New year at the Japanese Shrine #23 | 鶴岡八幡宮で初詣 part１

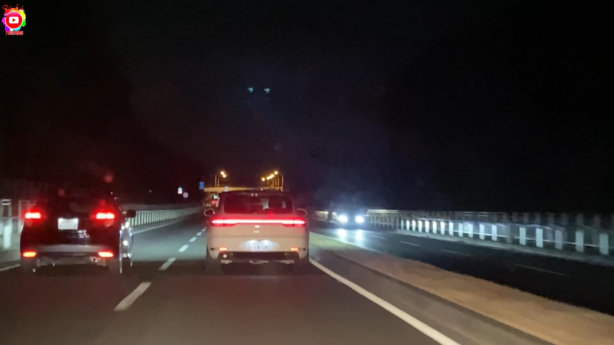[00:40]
Papunta na kami ng Tsuroka Hachimangu Shrine. Oh, mawaga.
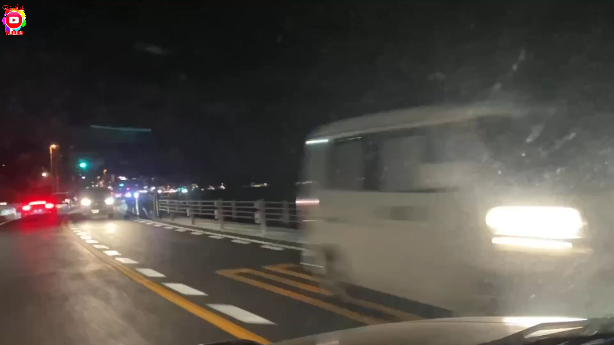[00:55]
Kamakura Kaigan Sen. Nasa Seaside kami dumadaan guys.
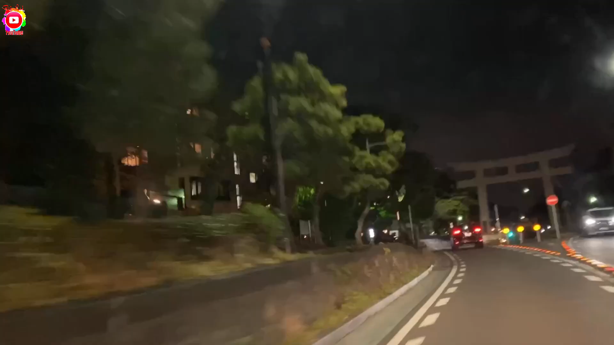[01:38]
Ah, yan. Ito na guys, yung Kamakura ano.
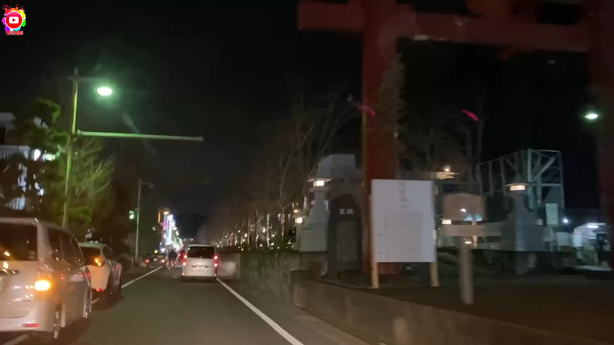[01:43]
Papasok na tayo, papunta na ang shrine. May mga kapataan. May mga katandaan. So, sa dulo nito guys, doon na ang ano, doon tayo pupunta. Shrine ang pinakadulo nito guys.
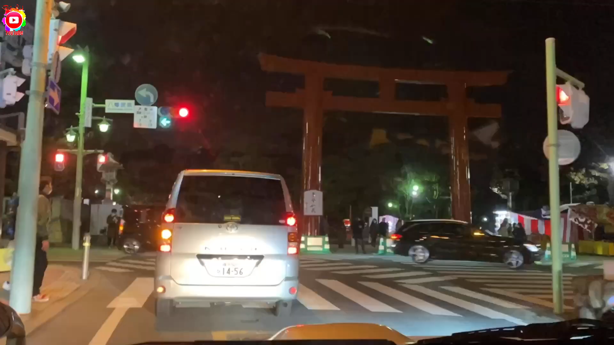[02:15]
Ayan guys, palikot tayo sa left. Kidari magarimas. Magaroon.
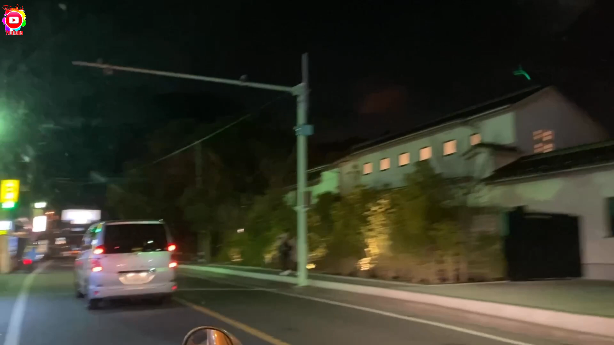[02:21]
Oh, ay, dito dyan ay. Opo, parking. Parking.